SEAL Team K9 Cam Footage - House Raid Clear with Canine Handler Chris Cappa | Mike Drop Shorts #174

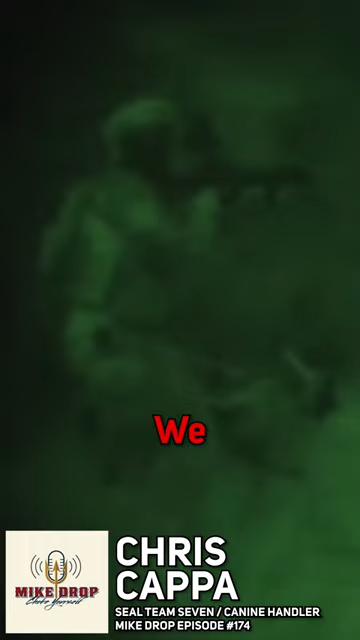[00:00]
We deemed the courtyard clear. We're going to go make entry. And I said, I really want to put the dog in.